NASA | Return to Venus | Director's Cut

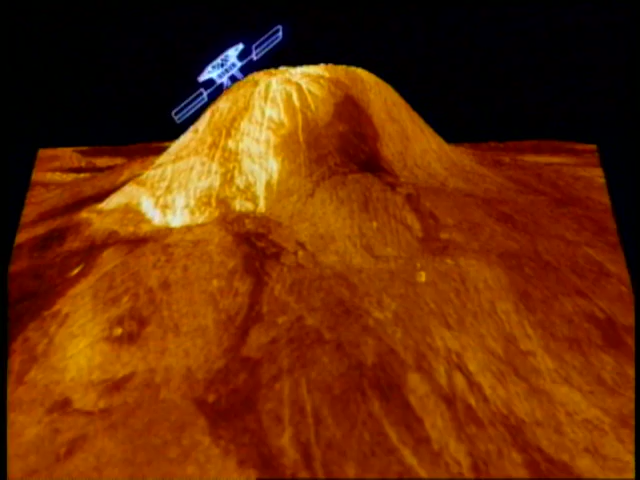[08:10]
And what we saw was an enormous surprise.
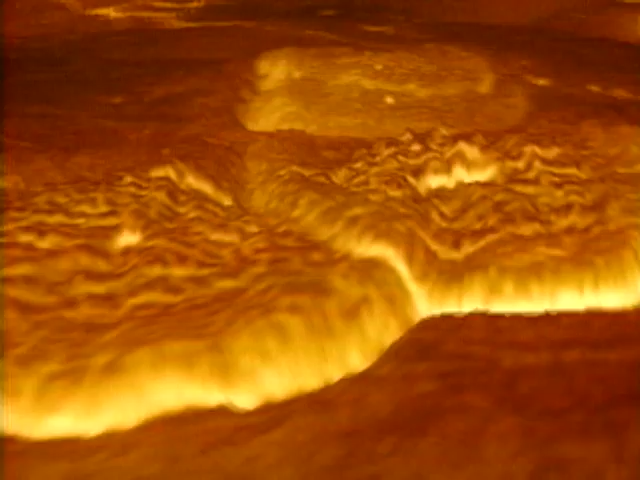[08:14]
A very young surface, lots of volcanic features. There were lava plains and volcanoes and all kinds of features.
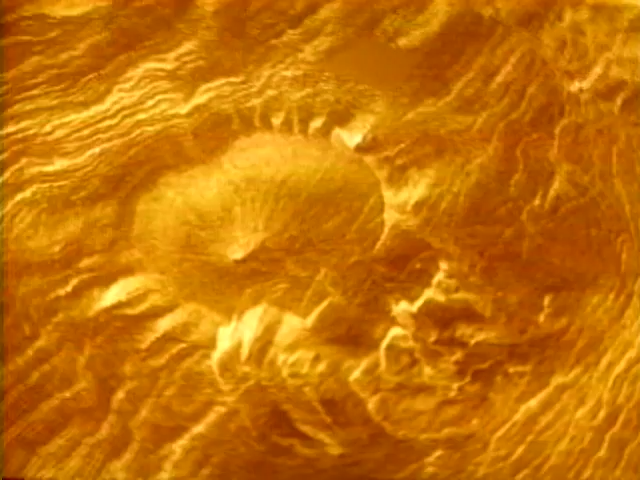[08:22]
It was an unexpected and marvelous revelation of what was underneath those clouds. A very young surface. A very young surface. A very young surface.